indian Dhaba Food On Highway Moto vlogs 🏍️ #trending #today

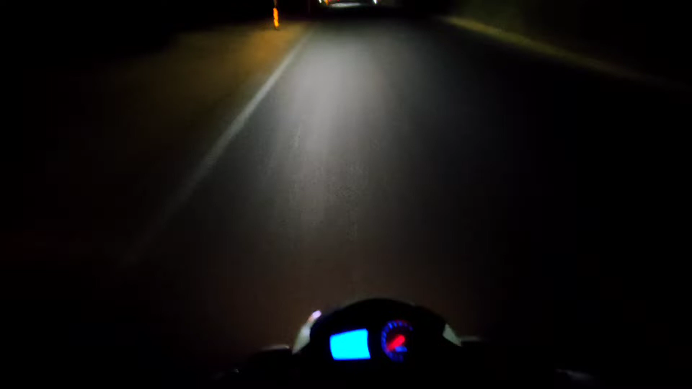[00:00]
तो आज हम जा रहे हैं इंडियन धाबा रात
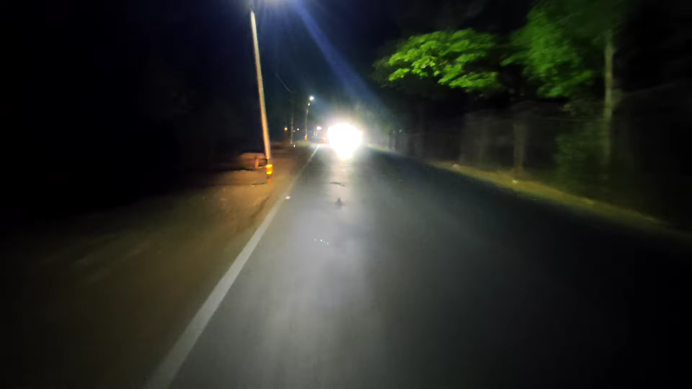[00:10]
का समय हो रहा है बारा बचके दस मिनट और मैं इस राइट पे निकल चुका हूं आप देख रहे हैं कानपूर से उन्नौ के तुपी तै करने वाले हैं और उन्नौ
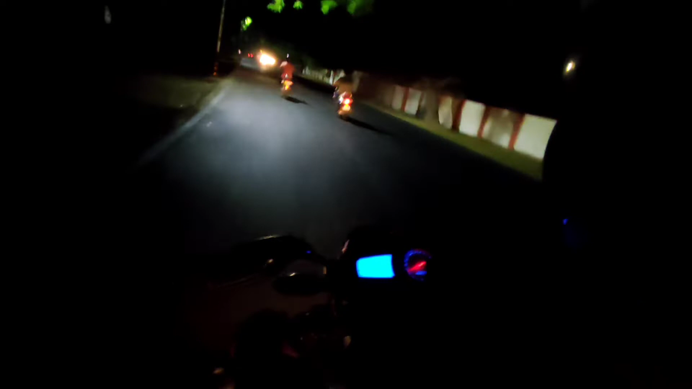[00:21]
से लगभक चार किलोमेटर और आगे जाकर इंडियन धाबा है का काफी अची क्वालिटी में वहाँ पर डिशें बीटी एं और